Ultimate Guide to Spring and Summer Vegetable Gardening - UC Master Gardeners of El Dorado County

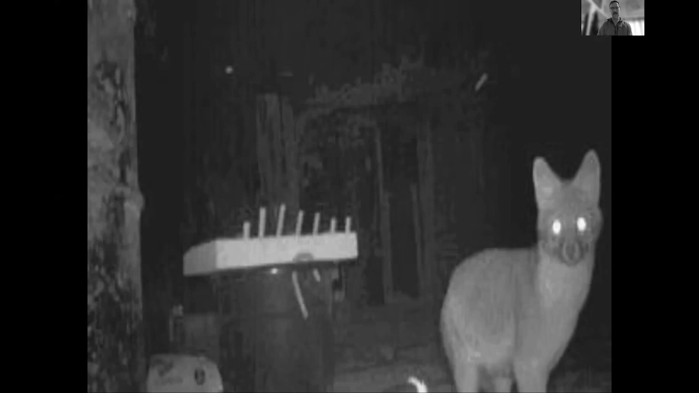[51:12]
infestation so because you want foxes in your garden eating meadow voles and you want um that's just a beautiful picture of a coyote from uh temecula um